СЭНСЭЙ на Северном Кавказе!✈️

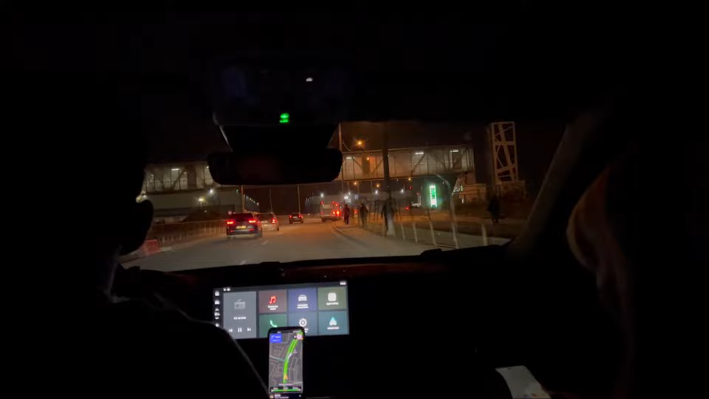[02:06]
А мы прибыли в отель Шереметьево-городок. Буквально от самого аэропорта ехали минут пять, наверное. Сейчас будем заселяться. У нас двухместный номер с Ромой будем.